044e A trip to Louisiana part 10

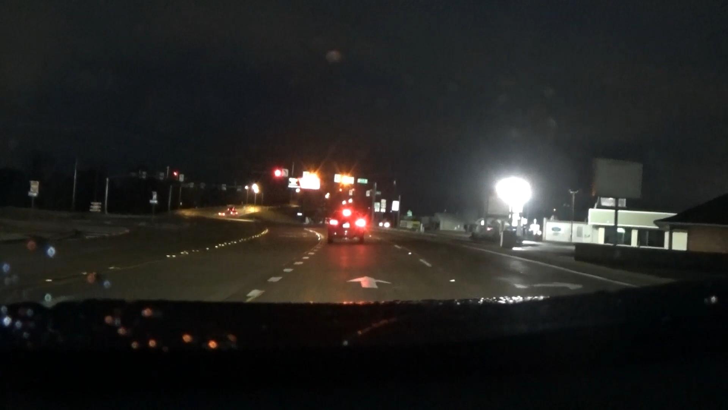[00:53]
we're going to go straight, we're going to be okay because nobody should know who I am, nobody should know who I am anywhere, see that, highway 80, LA 3, LA 3, it's Louisiana 3, it's not Los Angeles, you'll see when we get out here, we're in Louisiana, there's no way of faking we are in Los Angeles,
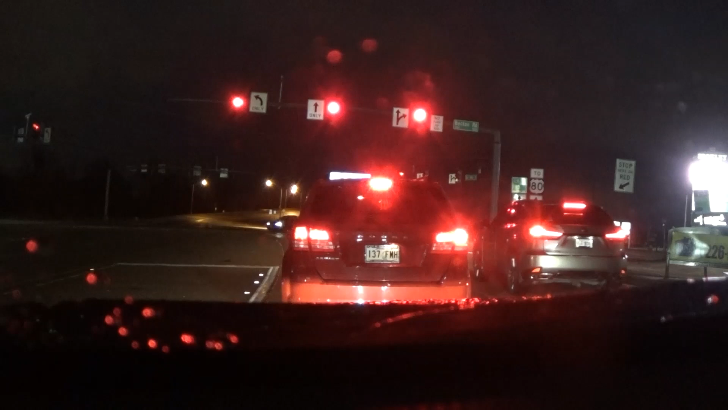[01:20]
once we get out you start seeing trees and grass, because Los Angeles is a desert, it's a desert. So what's on the radio here, I don't know what's on the radio here, I don't know, what's on the edge of breaking, carry on, weary traveler, restless soul,